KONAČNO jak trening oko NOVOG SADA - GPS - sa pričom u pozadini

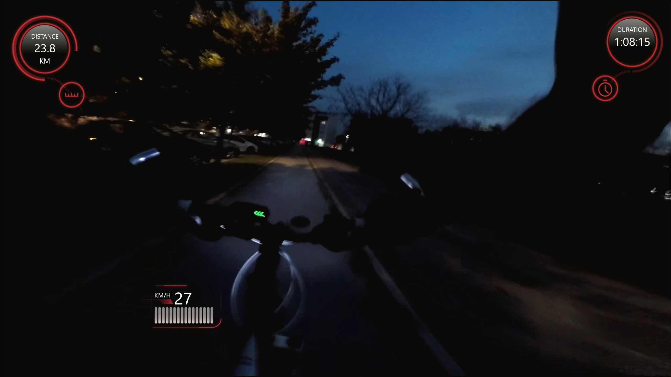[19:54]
Ovaj, mrak je pao, da, nema stabilizacije, što ćete sad vidjeti uspešno, evo, kako to sad izgleda. Ovaj, nema stabilizacije slike, a još uz to ovaj chest mount da mi stoji kamera, mi se vremenom olabavi,
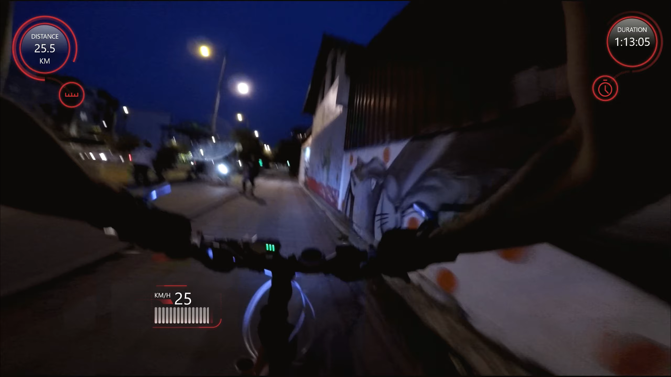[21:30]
skoro isto ovu turu, i meni nije bilo jednostavno. Ali, sa mountain bike jeste malo komplikovano, treba snage, i, ovaj, ali nema veze, ja sam bio raspoložen, to je ono što je bitno. I nekako, valjda već zagrejan od posla i baš sam onako dao koliko god sam mogao sve od sebe, naravno bez jedne pauze, znači ovde ima možda 2 minuta pauze ukupno dok sam promenio bateriju i stavio ovo svetlo na bajs i ovaj,
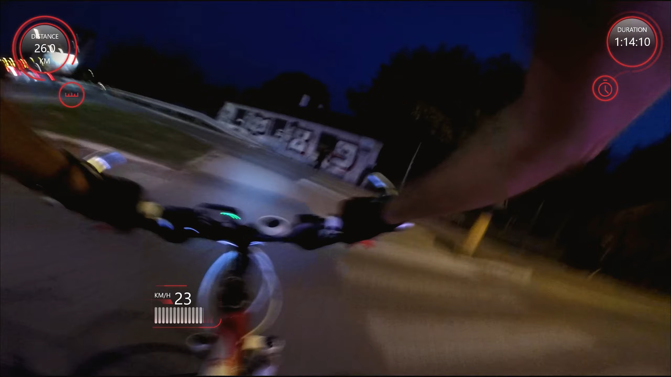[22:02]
još jednu pauzu, vrlo brzo, nije to ni pauza, to je stanka, ono, kako da to nazovem, gde sam ponovo stao da bi samo svetlinu, ovaj, osetljivost na svetlo podesio na kameri i nastavio dalje da vozim. Mrak je već pao, znači, inače vreme, sad vi gledate ovaj video, nedelja je, znate kakvo je vreme na polju, znači katastrofalno vreme i ovaj, nema veze što mi bajs u servisu,